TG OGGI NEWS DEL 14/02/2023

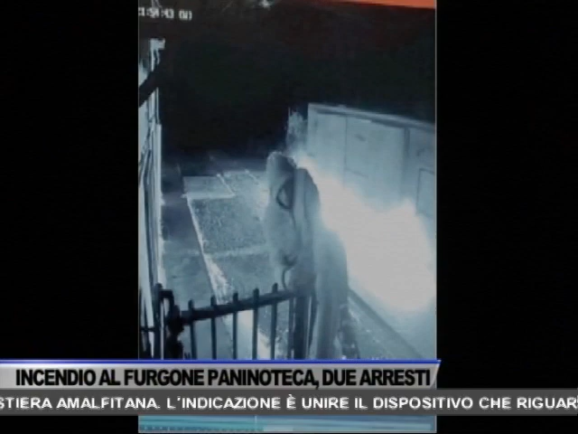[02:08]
Chiara la scena dove si vede un giovane cospargere di benzina il perimetro del track prima di accendere un fiammifero che ha scatenato l'incendio.
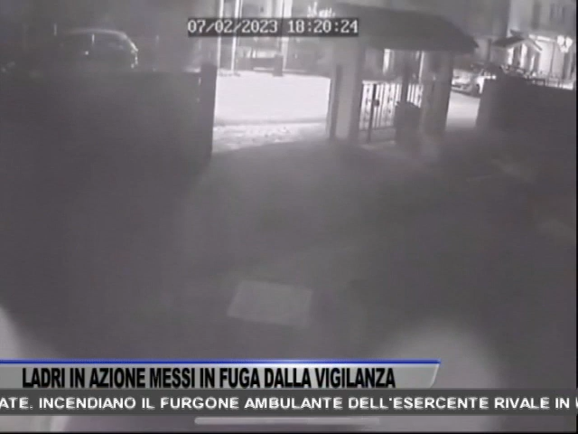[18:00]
Allarmata dalle immagini la donna si è precipitata fuori dal negozio per capire quanto stesse accadendo e immediatamente si è resa conto che due uomini stavano provando ad arrampicarsi approfittando del fatto che quella parte dello stabile fosse in costruzione per raggiungere il balcone ed introdursi così nell'appartamento. Le urla della donna hanno attirato gli altri residenti che sono accorsi sul posto e hanno visto che i due uomini avevano raggiunto la zona a bordo di un Alfa Romeo Giulietta di colore bianco.